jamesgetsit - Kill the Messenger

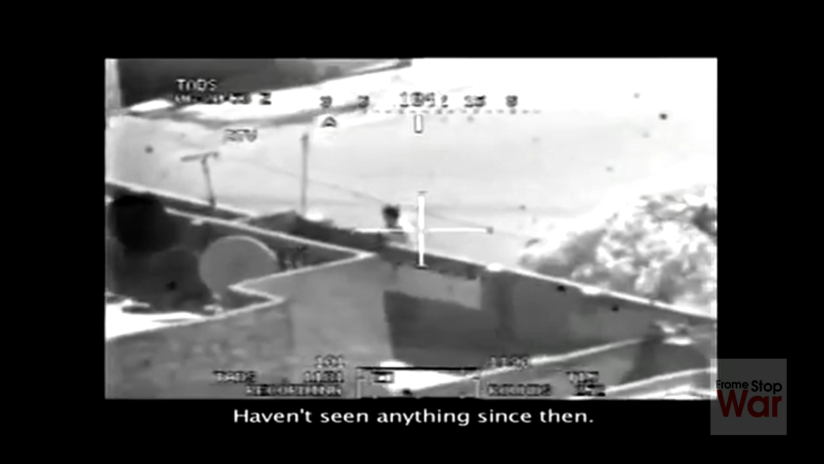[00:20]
Once you get on, just open it up. I see your element got about 400 feet at a lock.